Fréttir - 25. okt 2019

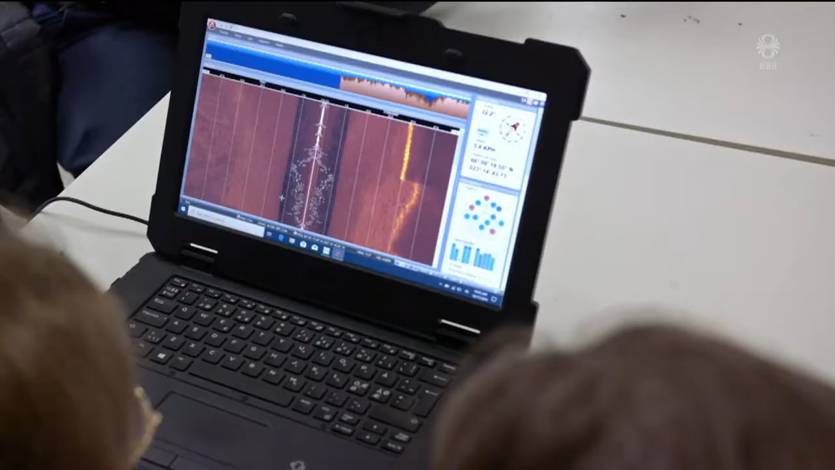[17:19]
við myndið þá sjá það að hérna á skannum hvað væri bara á botninum.
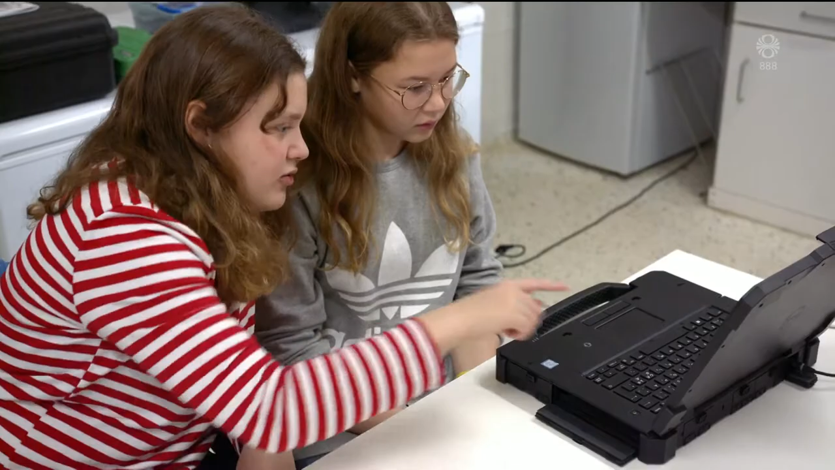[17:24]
Og við fyndum alveg slætt af hlutum. Hvað er það búin að þeirra sjá að þessum myndum?
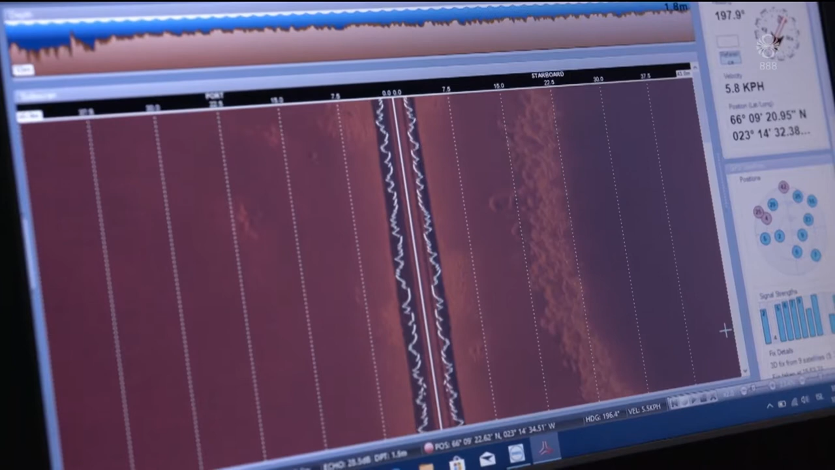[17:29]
Til dæmis stekk og bara eitthvað úr fiskum, hólar og allt þenni bara í sjónum og eitthvað úr ykkur og eitthvað tenkt því.